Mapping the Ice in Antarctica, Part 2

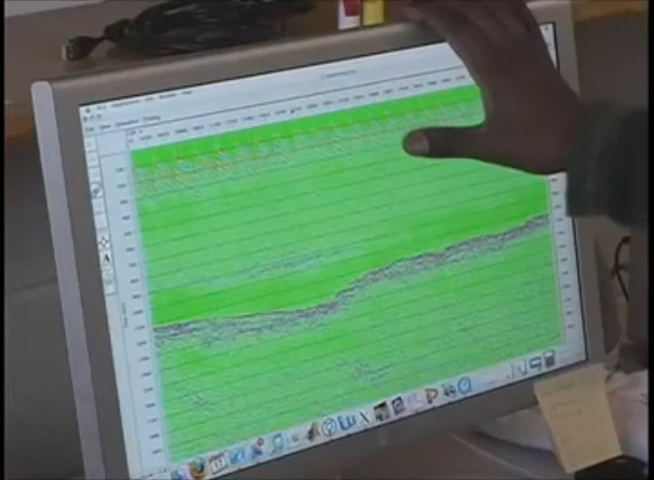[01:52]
So this is what we end up with, a cross section through a small part of the Antarctic ice sheet.